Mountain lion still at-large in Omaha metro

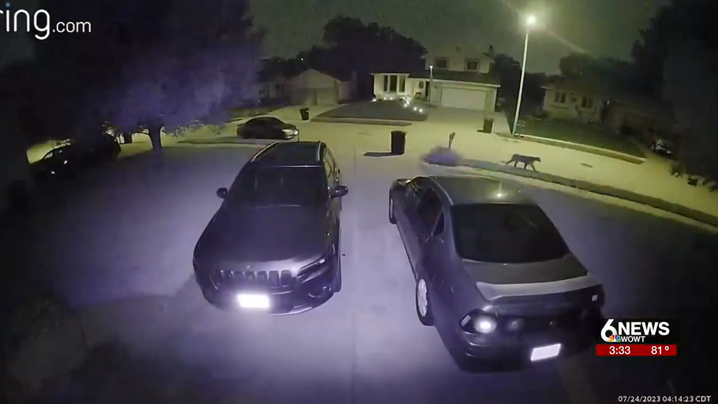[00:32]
Sunday evening, officials from three different jurisdictions responded to a mountain lion sighting.